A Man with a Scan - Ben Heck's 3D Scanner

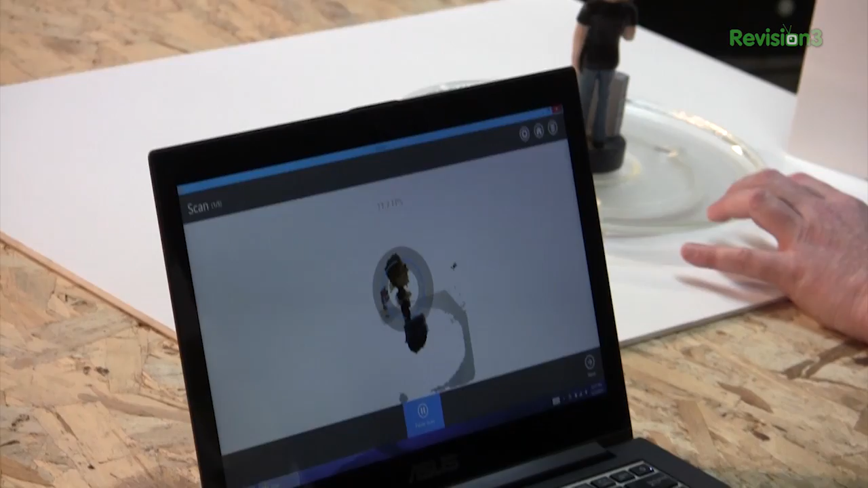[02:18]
So even though, you know, it's using IR or whatever kind of grid it is to sense objects,